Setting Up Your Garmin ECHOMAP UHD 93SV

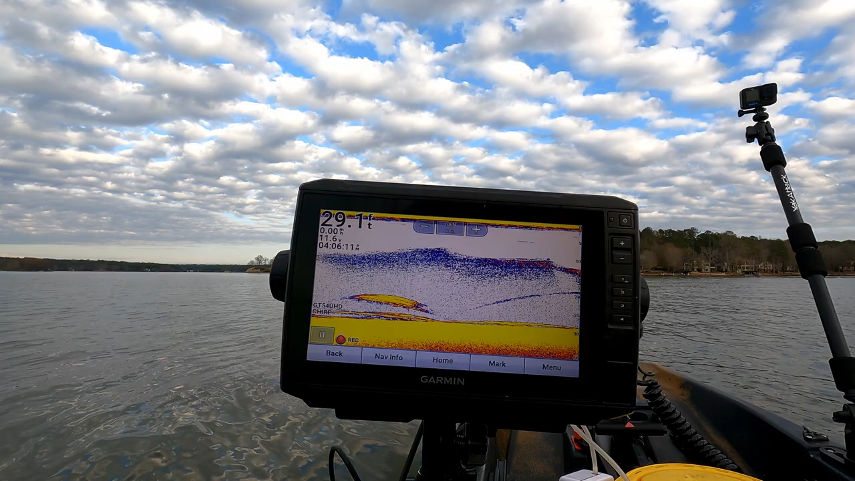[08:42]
On screen: depth 29.1 ft
archers are going to be the fish so i'm going to turn my trolling old trolling motor on slightly and we're going to turn this gain down and you see how that screen is starting to clear up
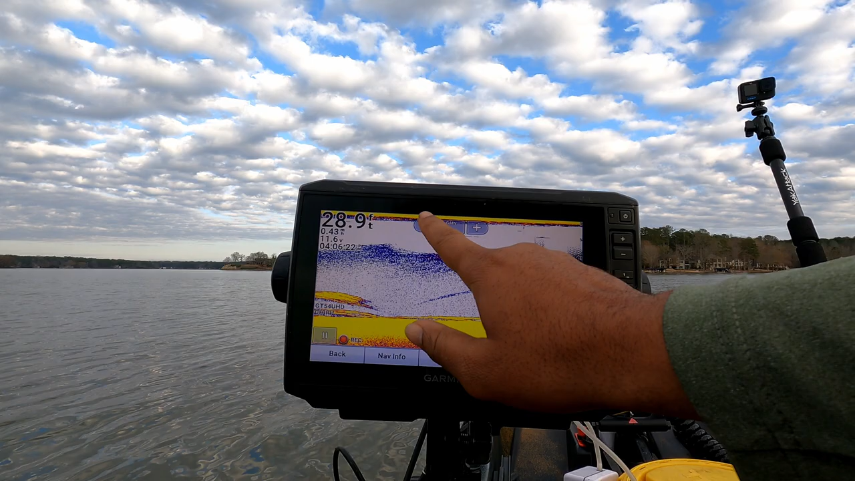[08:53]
On screen: depth 28.9 ft
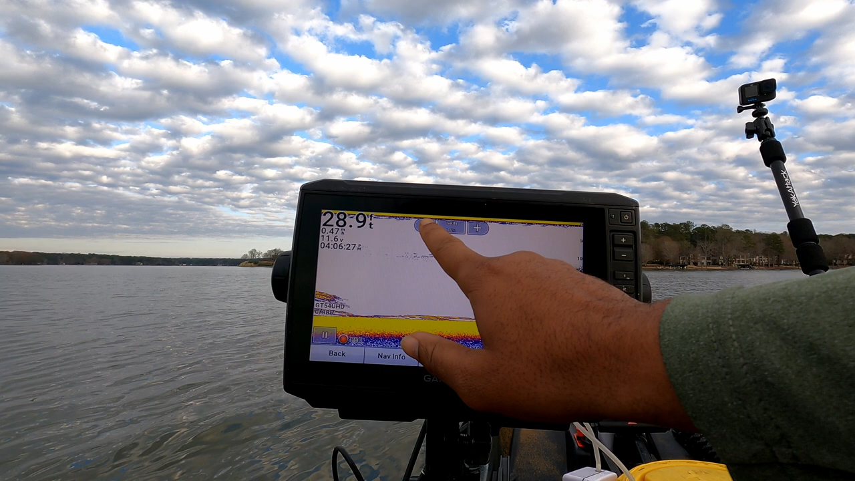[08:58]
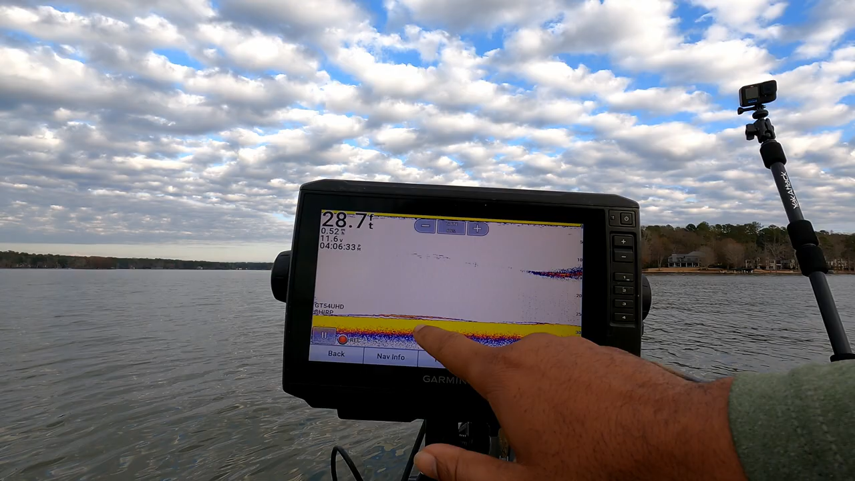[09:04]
and there we are we almost have uh no noise here so as you can see here we
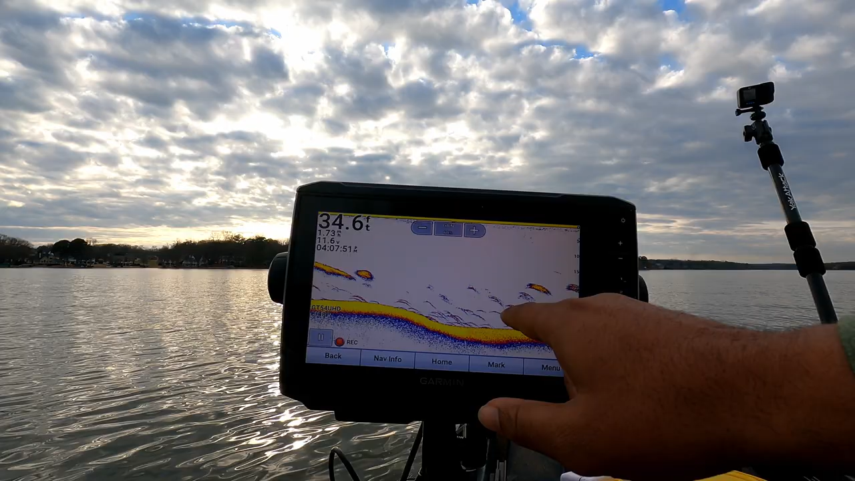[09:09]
have plenty of arches we don't have a lot of noise around those arches if i turn my gain up
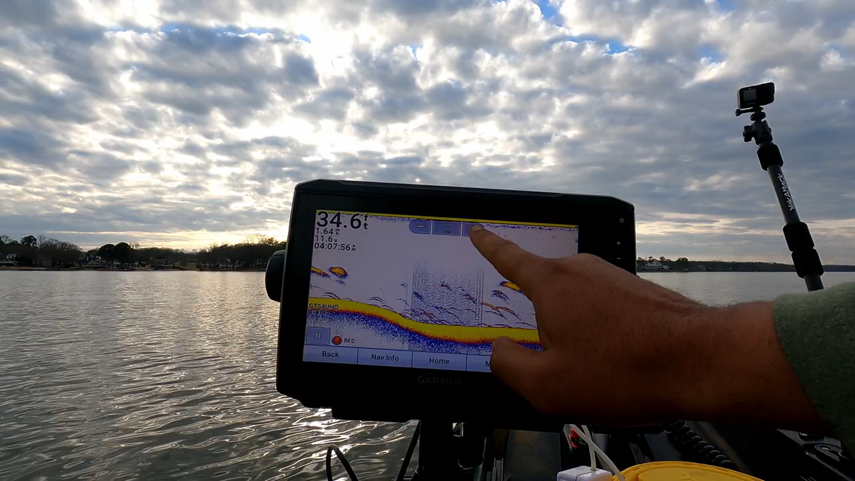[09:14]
you'll see that picture becomes a a little bit more foggy a little bit more cloudy right so we turn our gain down
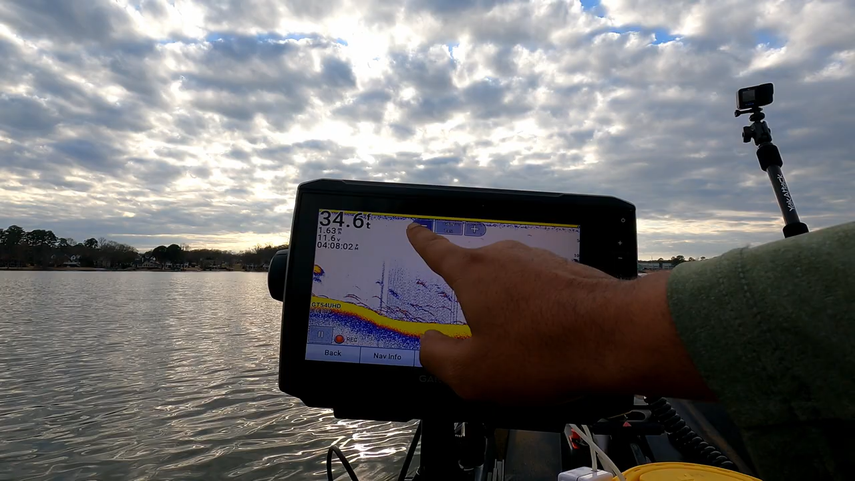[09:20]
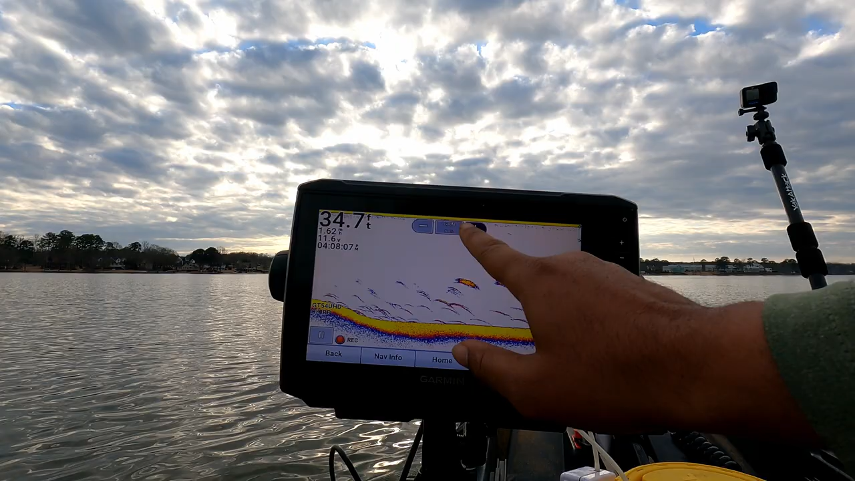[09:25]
On screen: depth 34.7 ft
until we get rid of that screen noise and that's about it right there and guys i don't have a set
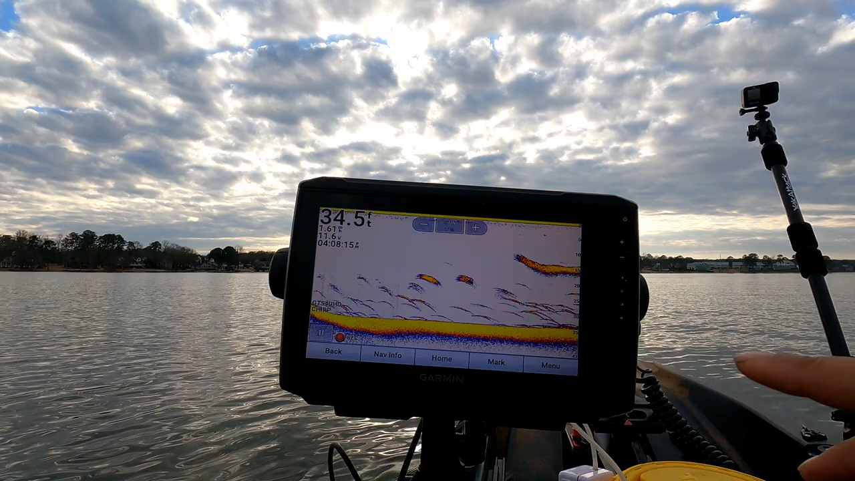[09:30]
uh percentage that i'll leave this gain at uh it's it's all based on how you see it how you interpret what the screen is showing you right now i don't see any noise all i see is arches
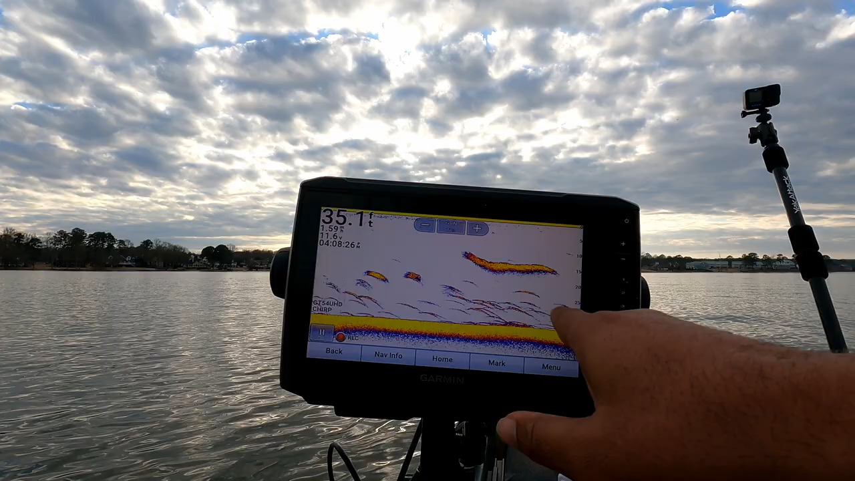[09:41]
so that's a clear picture for me now let's go and adjust our our
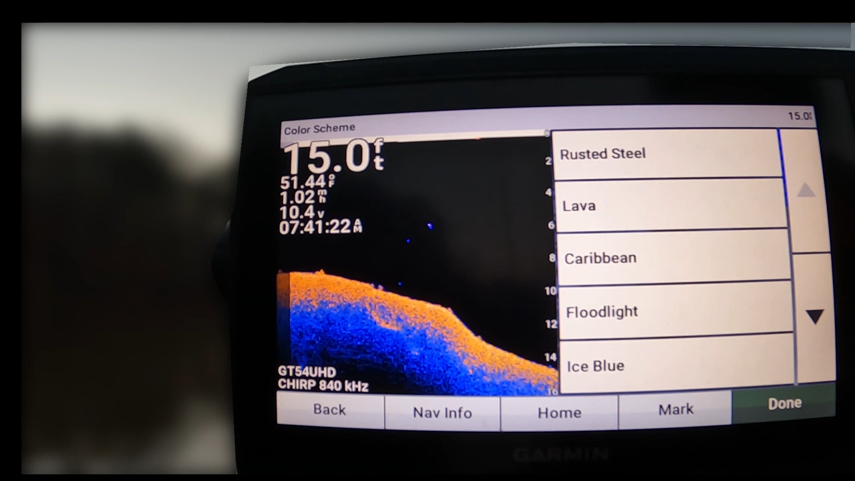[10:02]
On screen: depth 15.0 ft, water 51.44°F
and again guys this is going to be all about personal preference everybody sees the color spectrum differently uh on a bright day typically i'll go with the orange crawfish
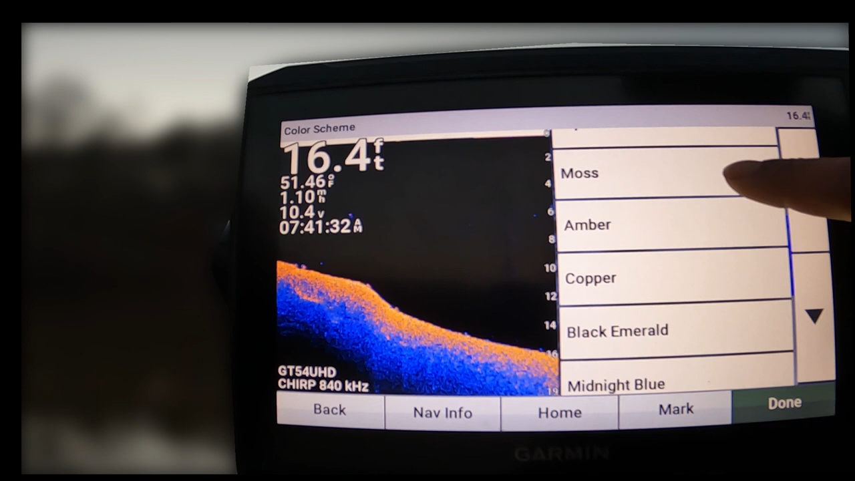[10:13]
On screen: depth 16.4 ft, water 51.46°F
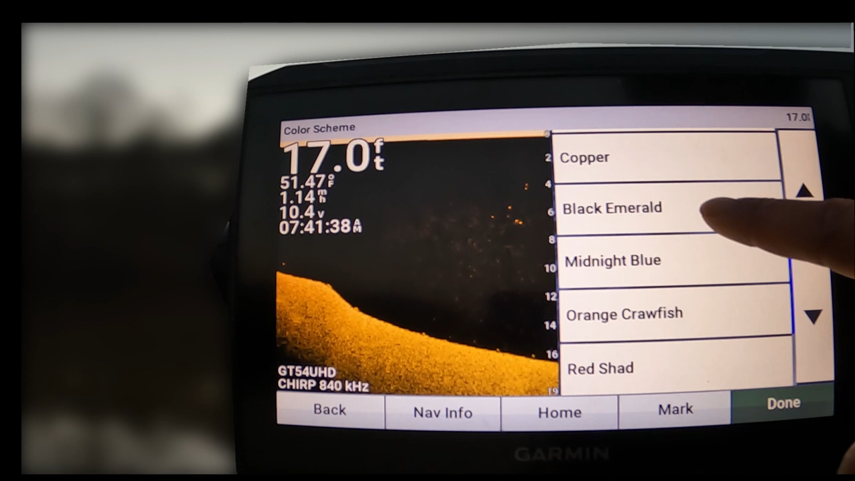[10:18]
On screen: depth 17.0 ft, water 51.47°F
if it's overcast i'll go with the black emerald but it really doesn't matter it's all about being able to mark all fish on the
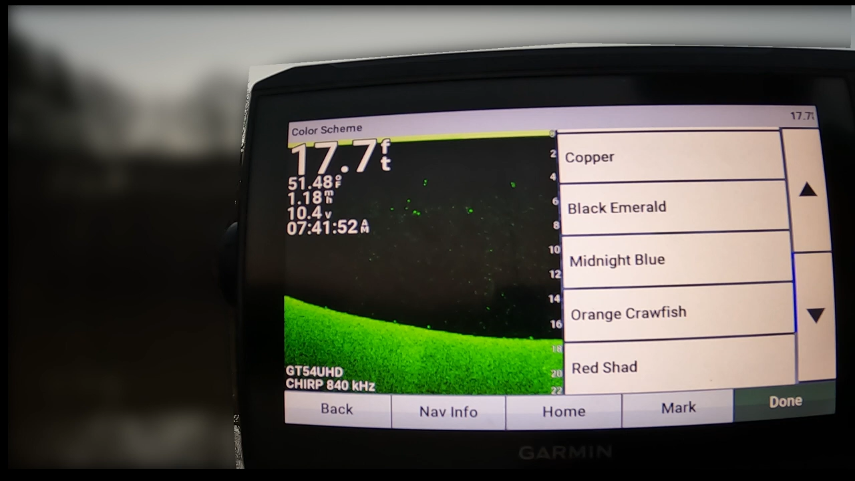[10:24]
On screen: depth 17.7 ft, water 51.48°F
screen so there's the orange crawfish let's hit done